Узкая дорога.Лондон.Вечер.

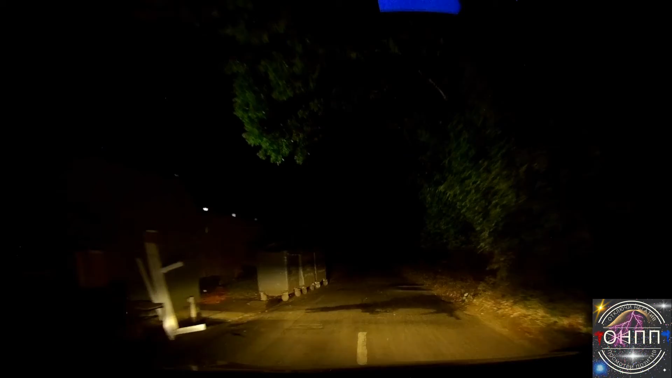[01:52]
Это я здесь не был. Сейчас, блин, здесь, по-моему, прикольно смотреть. Такая дорожка маленькая. И кустарник, короче, знаете. Ну, не кукурузные поля. Ну, блин, все равно поля, смотрите. Ё-моё. Как-то страшно здесь. Сейчас поворотики такие буду смотреть. Ё-моё. Короче, на Даниках еду.